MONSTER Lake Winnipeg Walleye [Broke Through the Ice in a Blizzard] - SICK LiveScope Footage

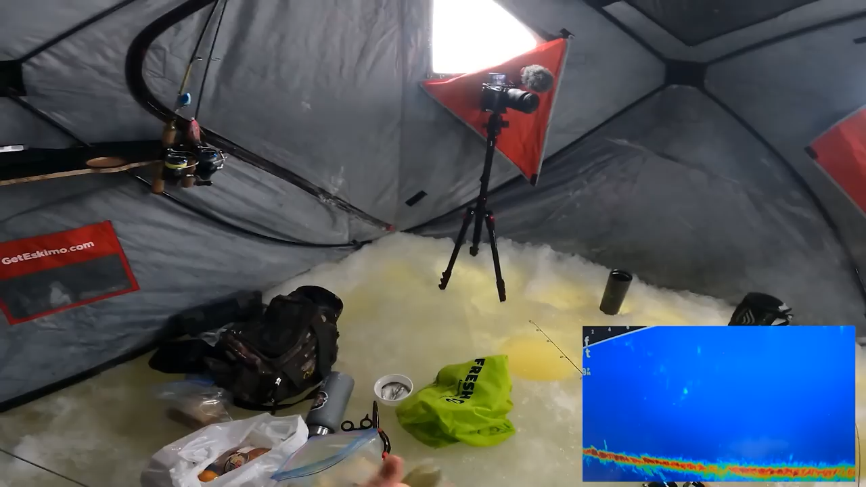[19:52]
Things are looking up. I think we gotta toss a couple more of those greasers. Oh, hey, giant right here. Okay. Okay, well, things are heating up. Fish are starting to move now. This fat fish, this fish isn't that long. Maybe like 25 inches or so. Yeah. But oh my god.
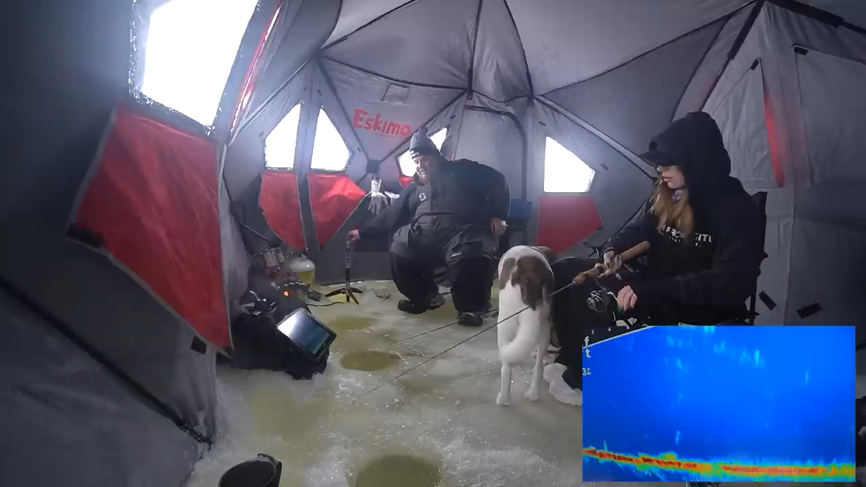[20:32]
He'll come back, I think. Where'd he go? He took off. Wow, see, they always do one. You get one shot. One shot, and man. How did he ever go after it? Oh, he's come back.
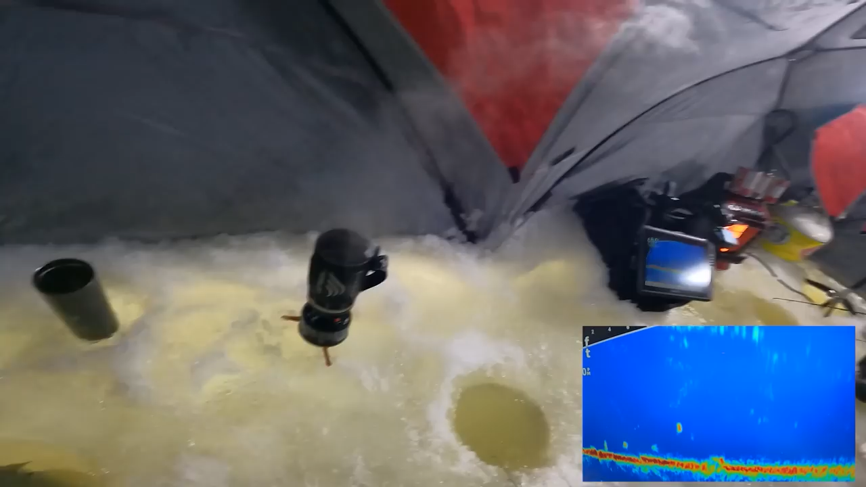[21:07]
Nope. Oh, he's going to release that one, and that one's going to take off. Don't release it yet. Don't let go. Right underneath you, right underneath your hole right now that you have that fish in. That's a big fish. Okay.
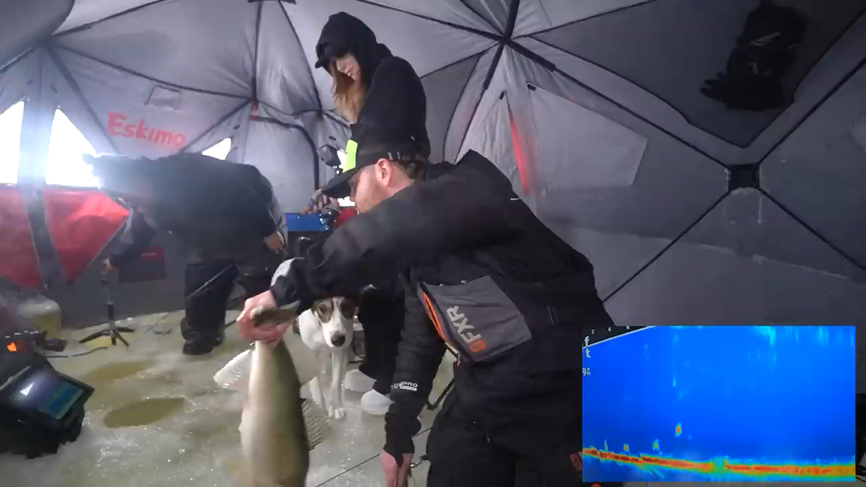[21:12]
This is ridiculous. Where'd it go? Oh, it's right there. Oh, it's right underneath this.
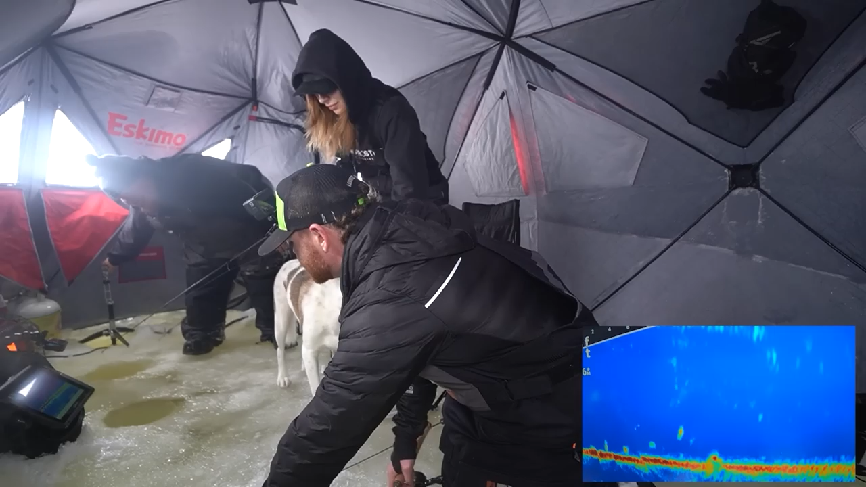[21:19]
It's coming up, dude. This is stupid. Pass me that fish. Okay, take the fish, Brady.
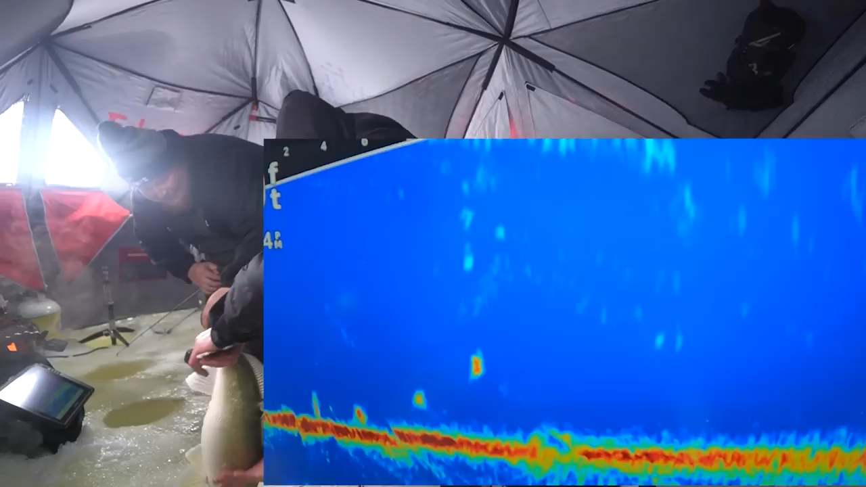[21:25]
Okay, Brady's gonna release that fish. There's another fish right underneath here.
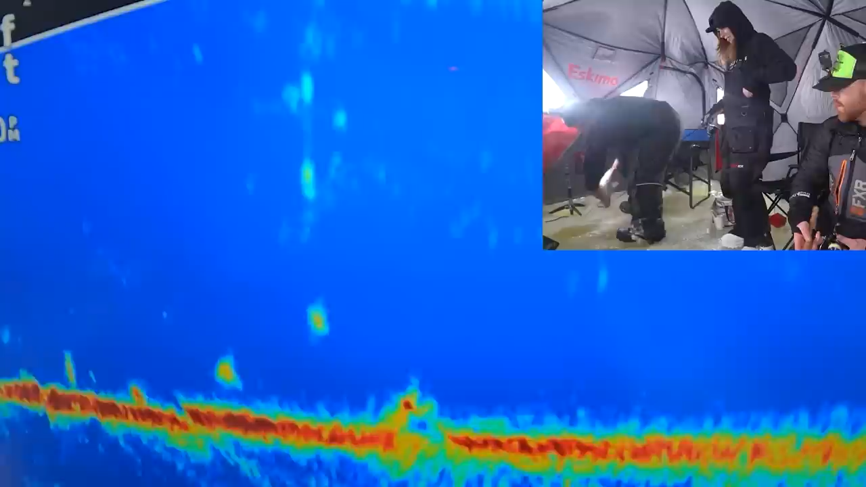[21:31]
This is such a pork and beans operation here. Oh, he's gonna eat you. Oh, he just turned around. Yeah. He's gonna eat you. Crush it. Whack. Yeah. Here he comes. Boom. Come on. He's gonna eat it.
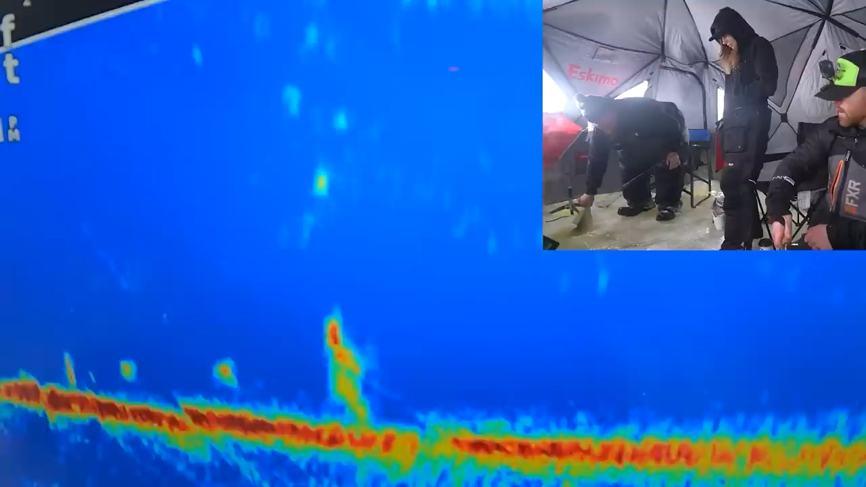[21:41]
He's gotta eat it. He's on it. Kick it in his face. Here he comes. That's a good fish. That's a really good fish. Kick it. Here he comes. Come on, he's gonna come eat on. It. Come on. Yeah. He's just going to walk out of the hole. Oh my gosh. Oh my gosh. He's going all the way up. You can like see the outline of that fish, man. Look at his fins. Look at his tail. It's all the way. Oh, he's going to eat now. Here, he just changed.
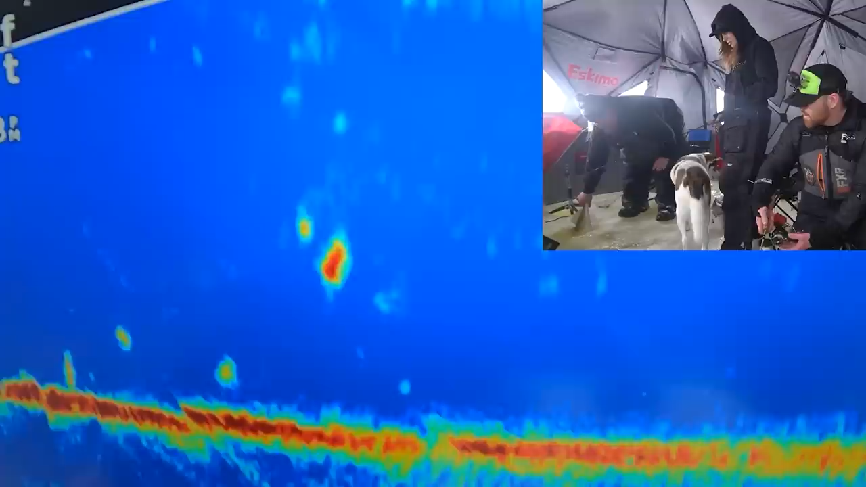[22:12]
Oh, he's going down. He's turning. Here he comes. Lift up. Oh, he's going after this other one. It's that one now. Go down with that. He wants us. He's going to eat that jig.
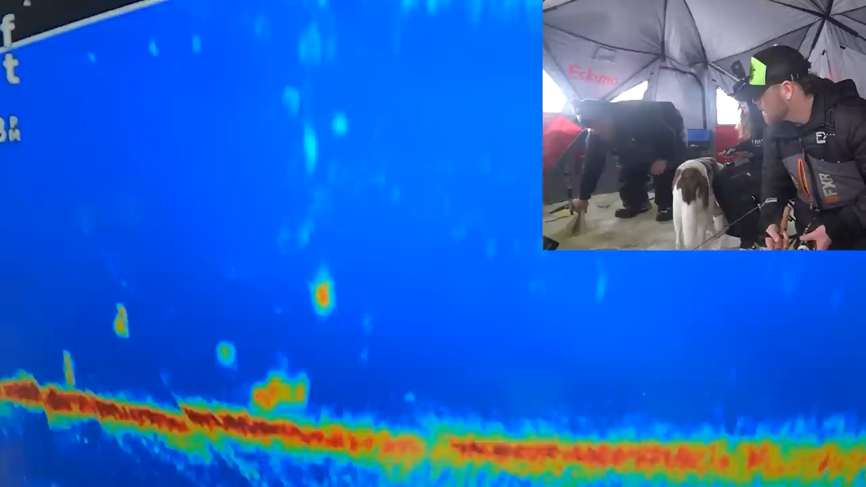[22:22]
He's gonna eat it. Oh, you can see the big outline of that fish. Set hook of it when he hits it. Yeah. Oh! Hey, lift up, Justin, lift up. He's coming back to you, Megan.
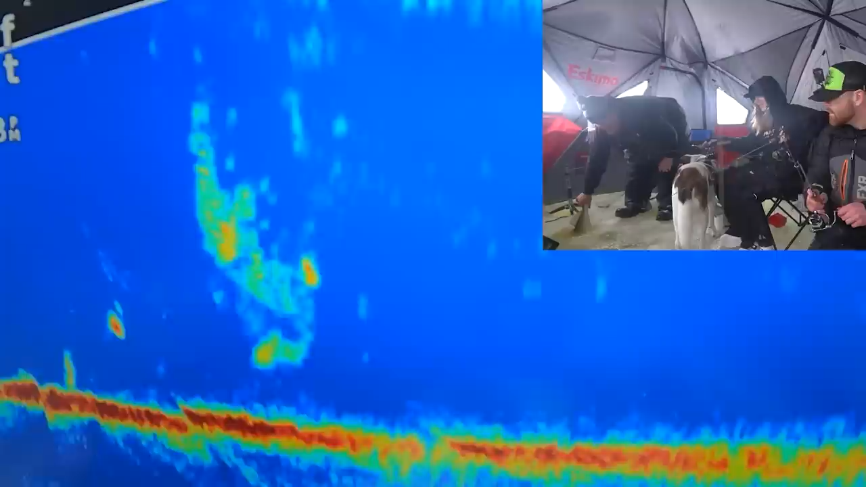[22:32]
Holy. Okay, really, just let that fish go. Oh my goodness. What is happening?
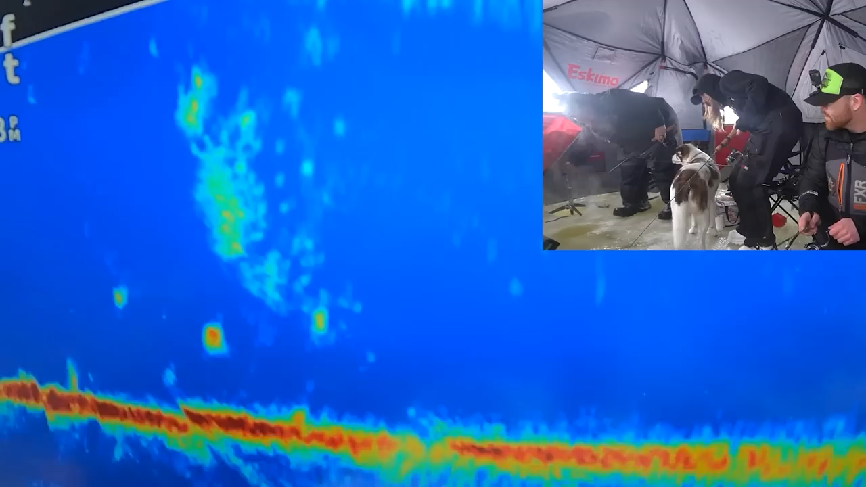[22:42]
I think it's here. I think it's below me. It's right below me.
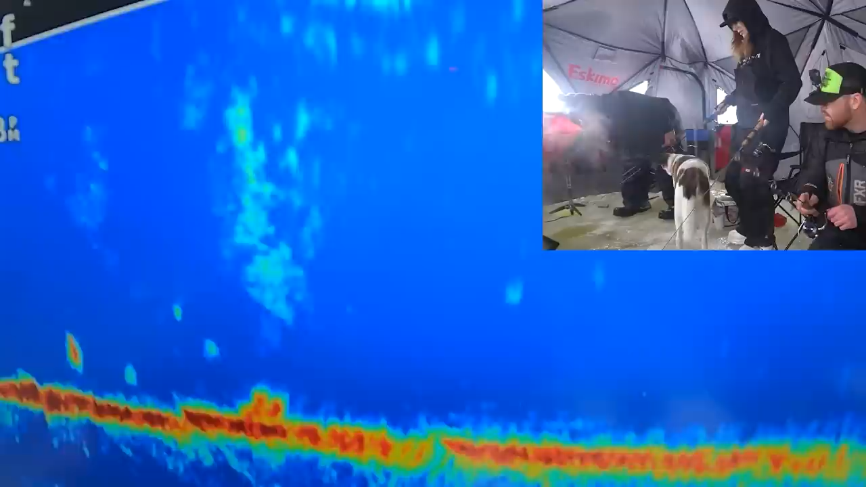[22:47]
Yeah. Or is that the one I just let go? Oh no, he's coming back up. He's coming back up. There's nothing. He's gonna eat the jig.
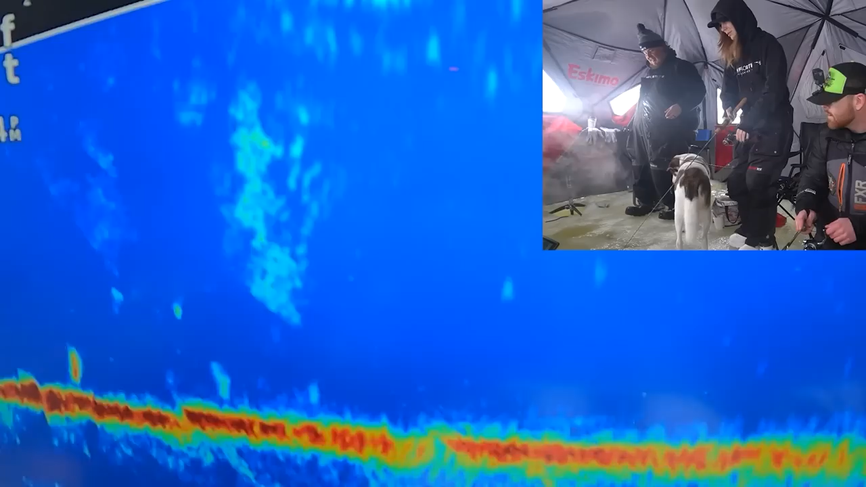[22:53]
All there is on that jig is a little spinner. Oh, nice. Nice. Good, nice. Easy. Good job.